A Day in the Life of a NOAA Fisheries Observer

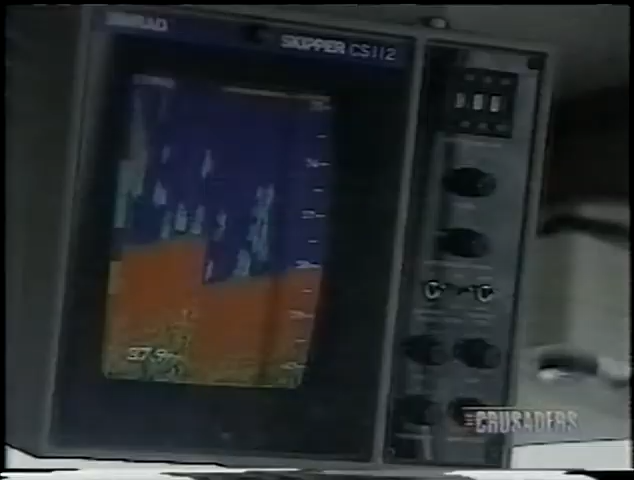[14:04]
high-definition sonar that can see fish miles away, satellite communication,